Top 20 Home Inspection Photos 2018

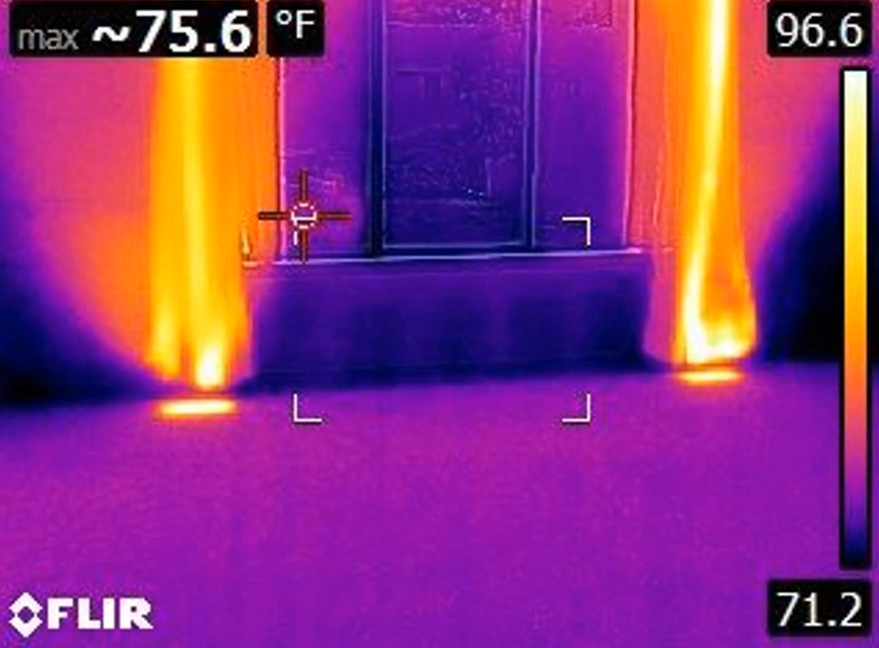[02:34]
On screen: max 75.6°F
All right, for this I'm not going to make any sound effects, but the caption was, Just get out, the drapes are on fire. I don't know. What do you think about the toilet?